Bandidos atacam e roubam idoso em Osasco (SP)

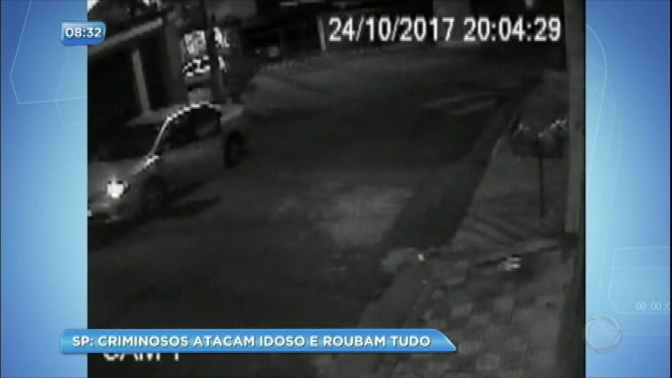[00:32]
Repare que é um senhor de idade que anda tranquilamente pela rua de uma área residencial de Osasco, na Grande São Paulo. Uma moto em alta velocidade passa por ele, mas volta em seguida e o piloto anuncia o assalto. Uma segunda motocicleta se aproxima e o idoso fica cercado. Os dois pegam os pertences pessoais do senhor. Enquanto o primeiro foge, o segundo motoqueiro ainda pede os objetos que ficaram no bolso da calça. Em seguida, vai embora.
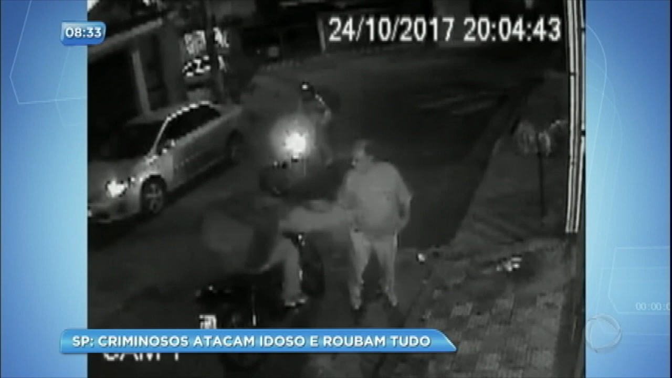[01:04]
Veja que para disfarçar, os bandidos carregam mochilas utilizadas para entregas de comida. Os criminosos levaram tudo o que puderam, sem descer das motos. O flagrante do assalto foi gravado pelo sistema de monitoramento da Associação de Moradores do Jardim das Flores, em Osasco. Os mesmos motoqueiros são suspeitos de cometerem outro assalto nessa mesma rua,